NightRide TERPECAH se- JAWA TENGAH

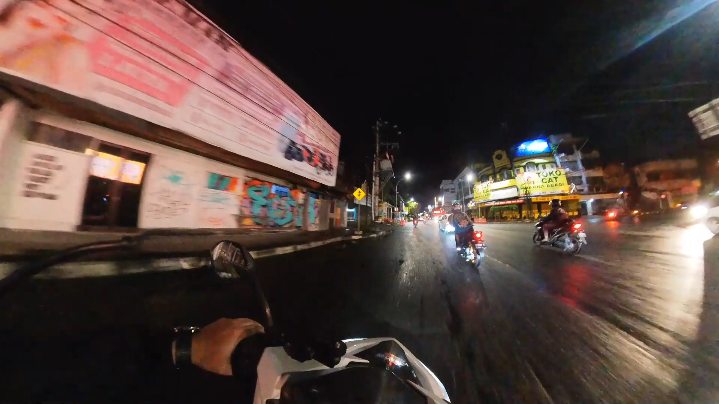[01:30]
Pokoknya tonton aja keseruan night ride di Jogja. Gila, jalanan Jogja enak ya. Jalannya bagus-bagus.
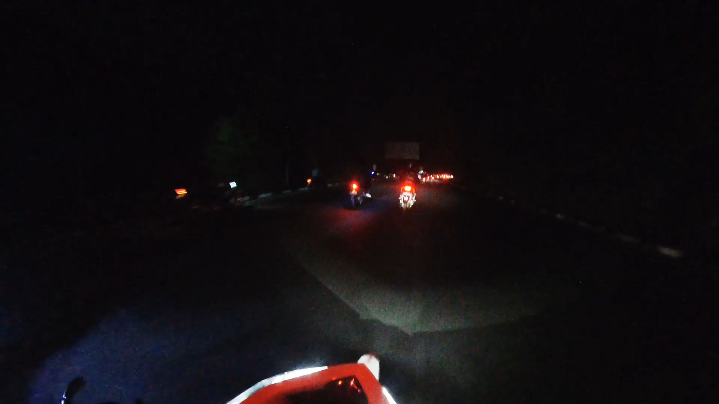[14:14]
Gua ngelihatnya aja dari sini nggak ada terang-terang sama sekali.